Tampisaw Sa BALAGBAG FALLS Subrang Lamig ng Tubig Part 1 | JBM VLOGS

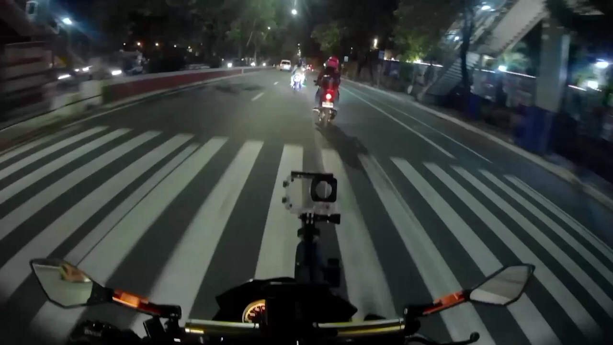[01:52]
So ayan guys, mag-update na lang kami ulit kapag nandun na kami sa unang stopover. Magtitipid na ng battery dahil dalawa lang yung battery ng ating camera. So yan guys, update tayo. At di ko na po alam yung lugar na to kung saan na kami.
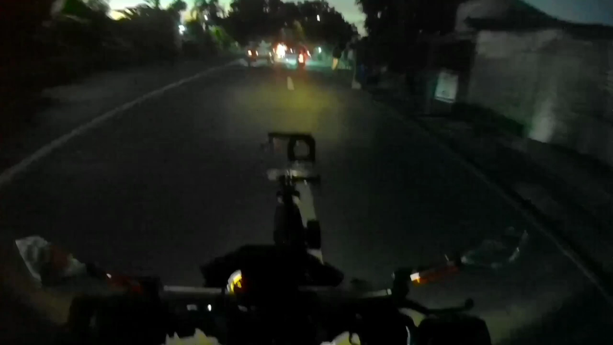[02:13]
Ngunit naramdaman ko na yung lamig ng hangin dito. Napakalamig na ng hangin at marami na kami nakakasabay na mga riders.
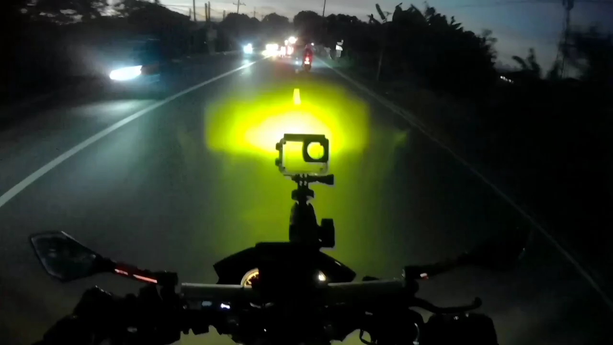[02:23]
So base sa nakikita nyo guys, medyo maliwanag na po yung panahon. Napakaraming puno rito na mangga. Kaya isa sa nagpapalamig ng hangin na sarap. Sarap matulog! Ang lamig! So siguro party pa ng resulto. Mula kanina, pag-alis natin, dire-diretso pa naman yung biyahe natin. Di tayo na, di pa tayo nag-stop over o huminto.
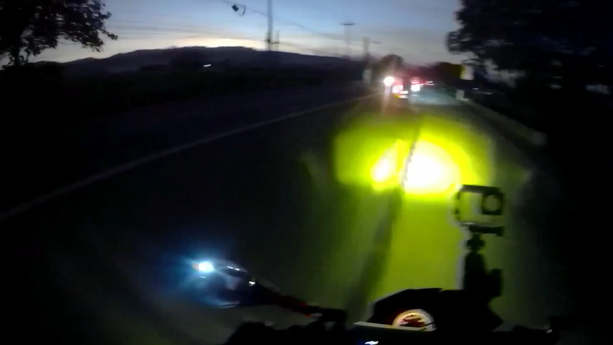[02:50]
Thank you so. Kikita niya, yun o.
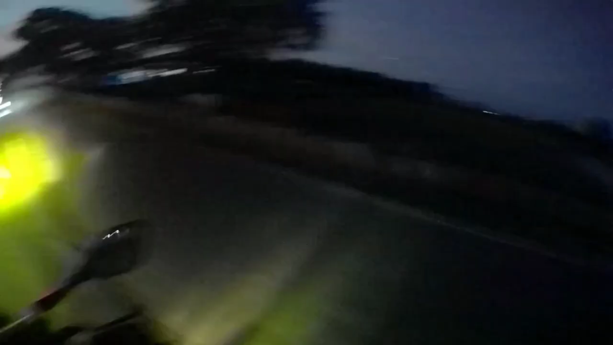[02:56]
Grabe eh. Ang lamig.
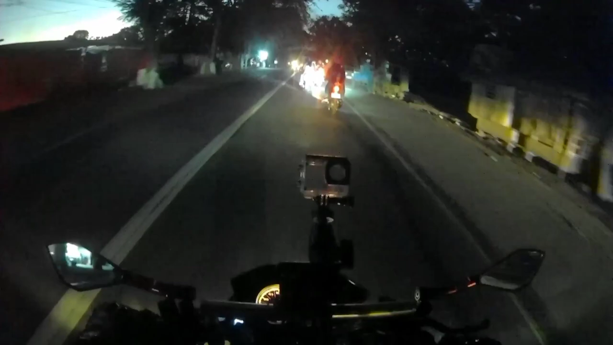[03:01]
May itong may arko dito. Tingnan natin kung anong lugar na to. Ang arko. Balwarte ng Murong. Ah, Murong na pala to. Ayun oh. Balwarte ng Murong. Ayun guys, at tuloy-tuloy pa rin naman ito yung biyahe natin. So mag-update tayo ulit pagka medyo ano na. Yung talagang maliwanag na nakitang-kita na natin yung view dito sa kalsada.